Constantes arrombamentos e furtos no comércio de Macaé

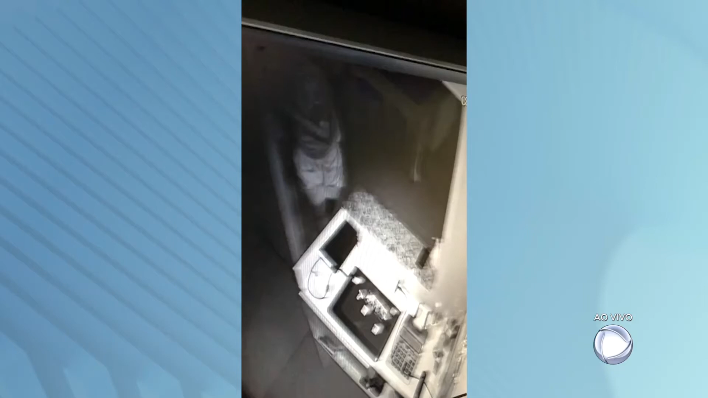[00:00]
O vídeo mostra o momento em que o bandido entra no restaurante. Ele tenta se disfarçar, mas não consegue.
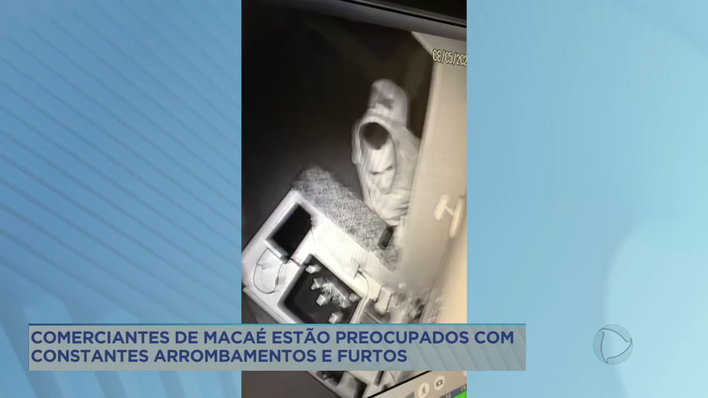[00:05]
Sem medo, segue em direção à caixa registradora e tenta arrombá-la.
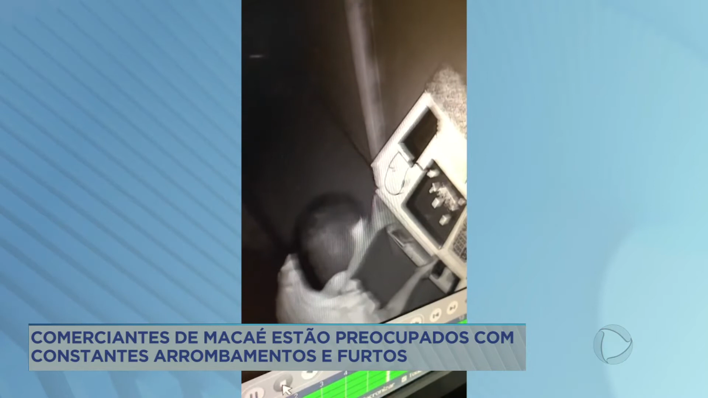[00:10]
Ao perceber a presença da câmera de segurança, o bandido gira o equipamento.